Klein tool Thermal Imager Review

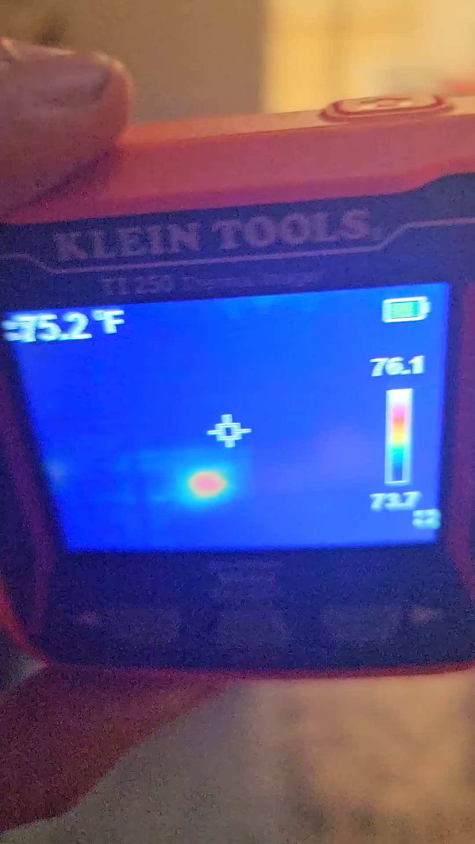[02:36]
And then we come on to the other side of the kitchen of an outlet that I know is pulling something.
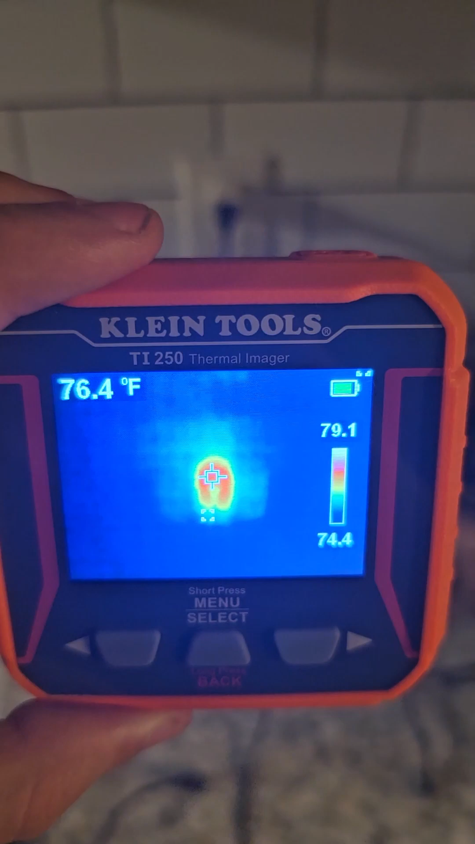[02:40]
On screen: spot 76.4°F
You can see that it is heating up.
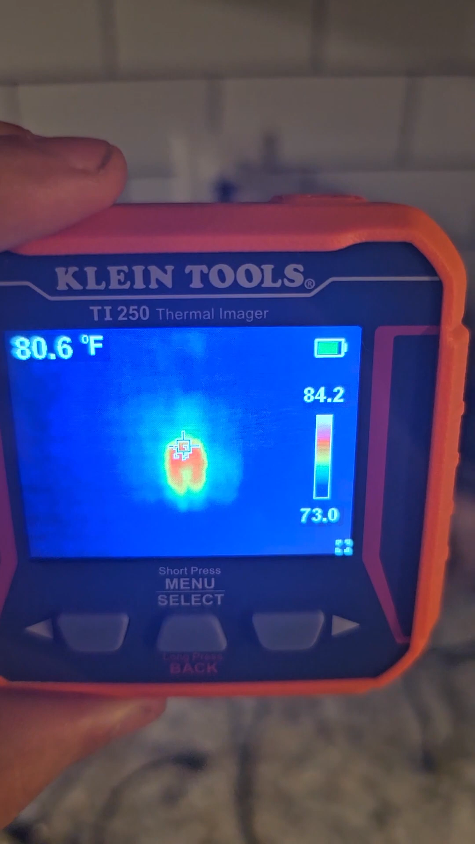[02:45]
On screen: spot 80.6°F
So just another way to tell if current is going through stuff.
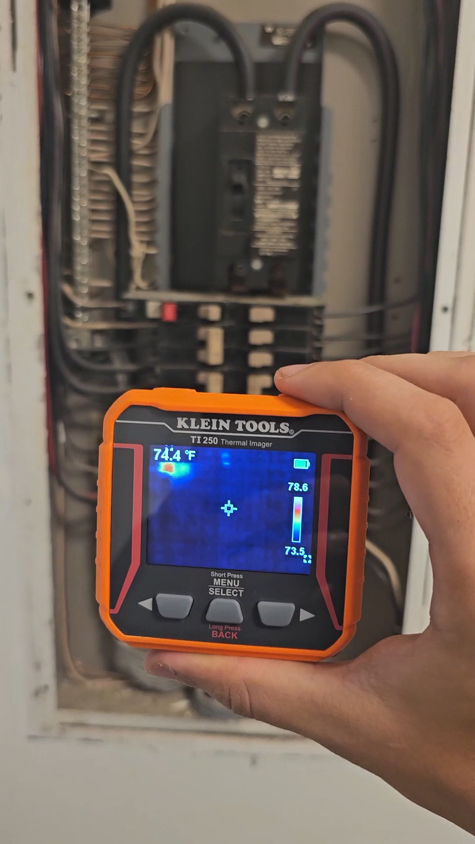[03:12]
And yep, sure enough, it does.
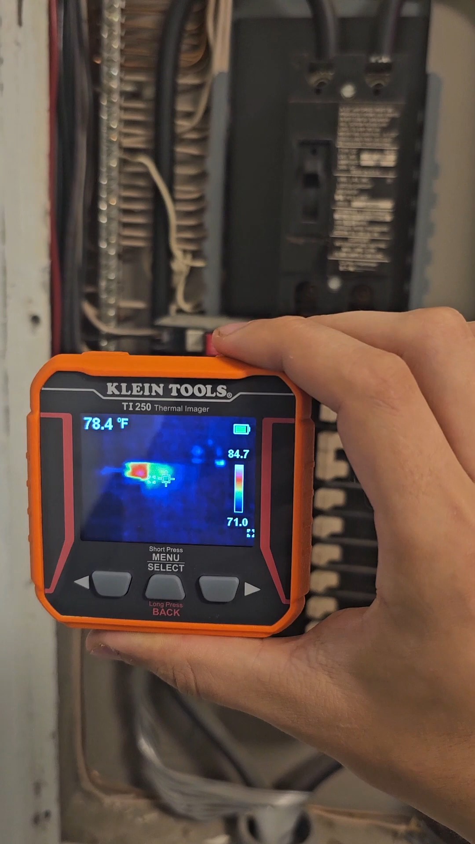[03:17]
On screen: spot 78.4°F
Let's see if we can figure out exactly which breaker it is.
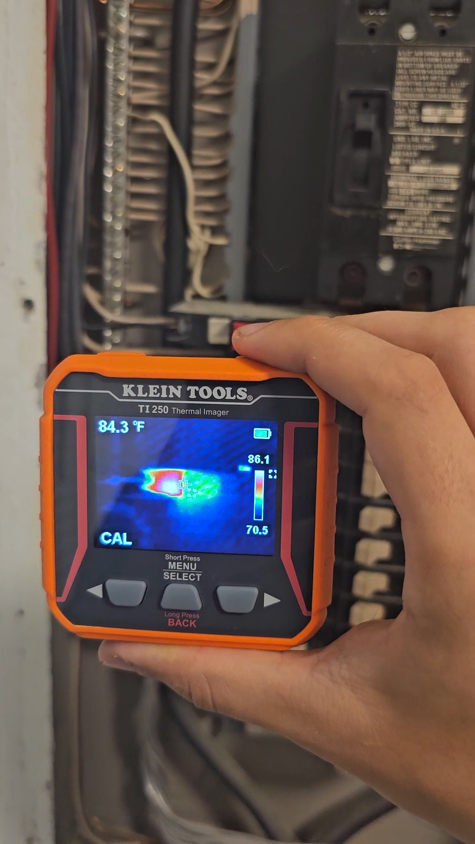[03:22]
On screen: spot 84.3°F
So, yep.
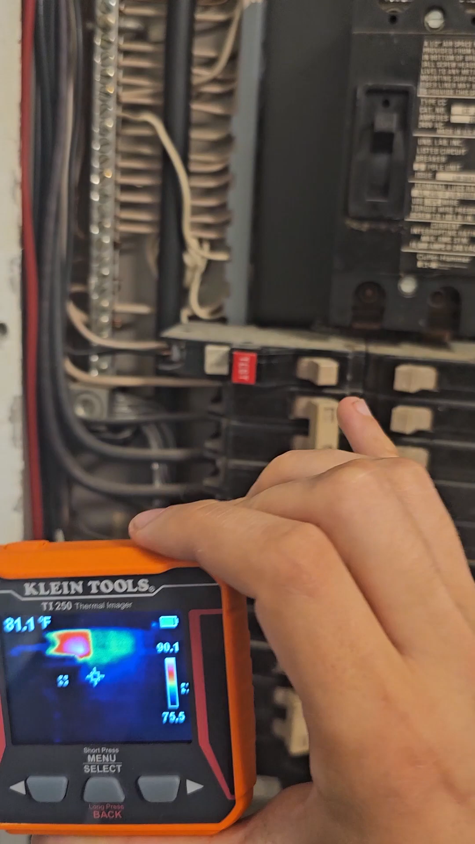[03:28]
On screen: spot 81.1°F
Looks like it says top one right here. That one should be labeled my outside outlets.
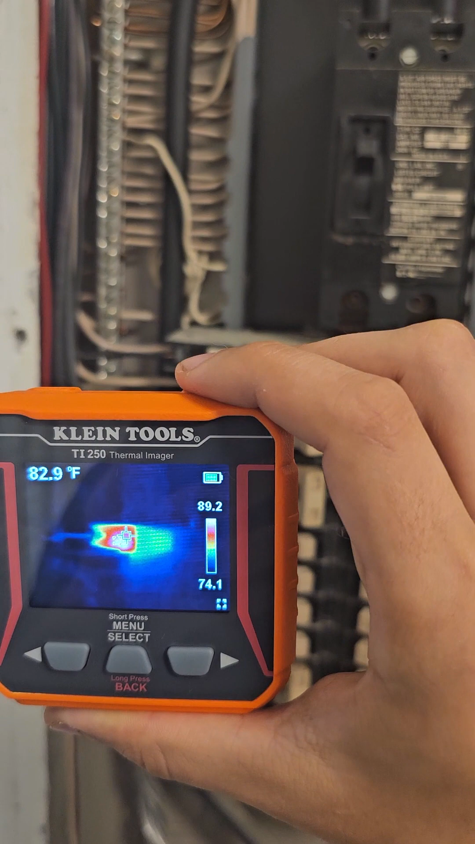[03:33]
On screen: spot 82.9°F
Let's see if we can get a reading on exactly how hot it is.
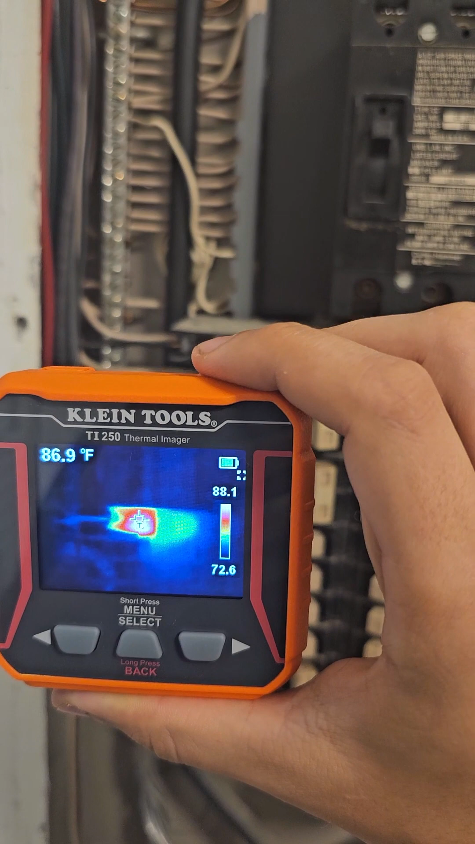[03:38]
On screen: spot 86.9°F
86 degrees Fahrenheit.
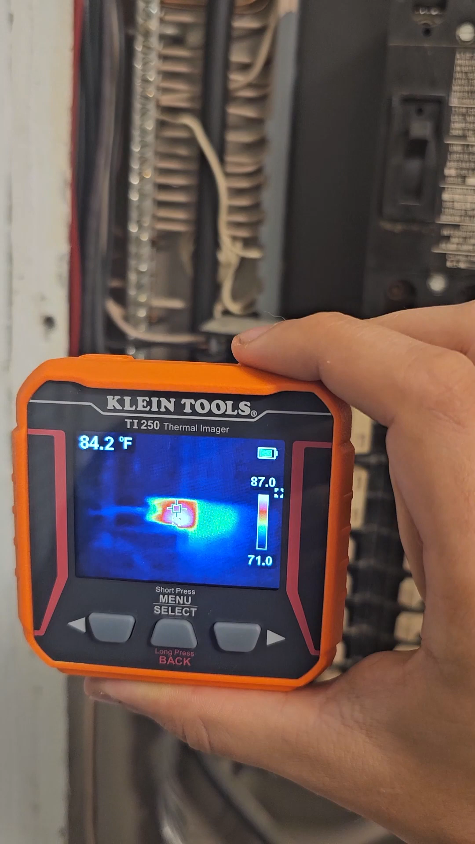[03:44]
On screen: spot 84.2°F
It's not too bad. Definitely hotter than everything else.
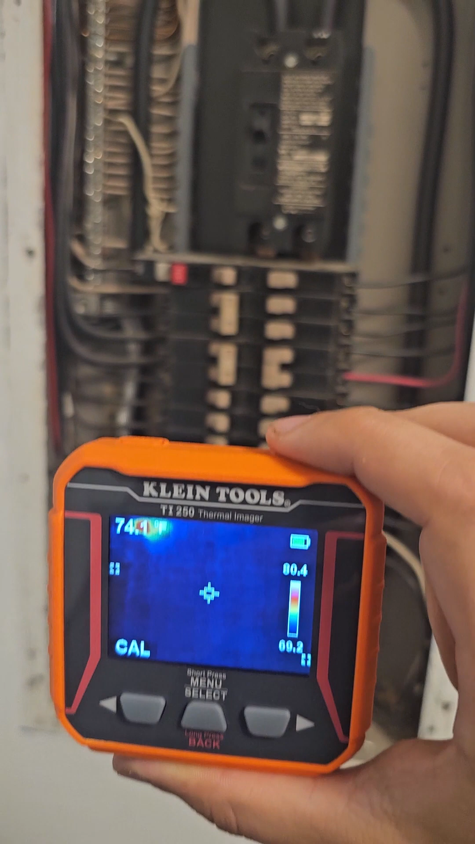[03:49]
Barely use any power inside the house at all. Oh.
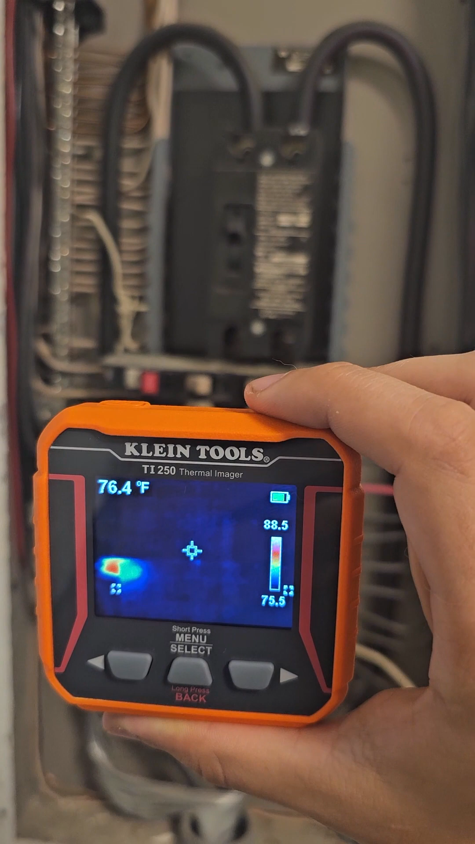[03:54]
On screen: spot 76.4°F
Looks like you got to move real slow in order to capture everything.
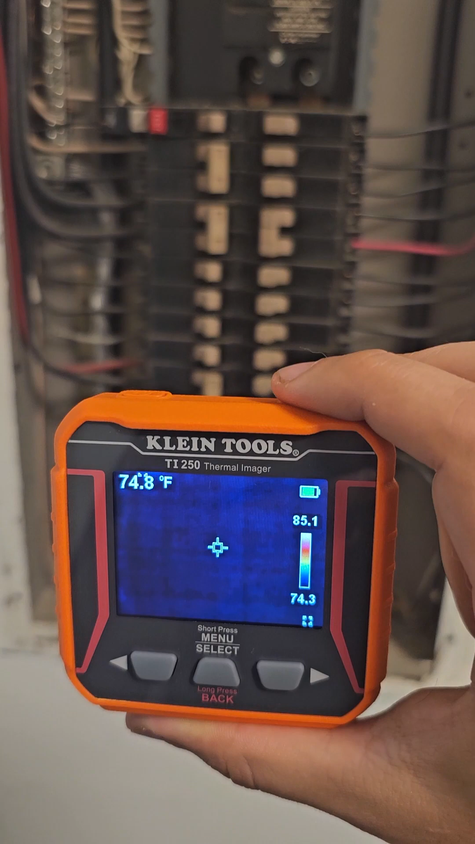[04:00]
On screen: spot 74.8°F
But let me run around the house to see if we can find any other hot spots or cold spots.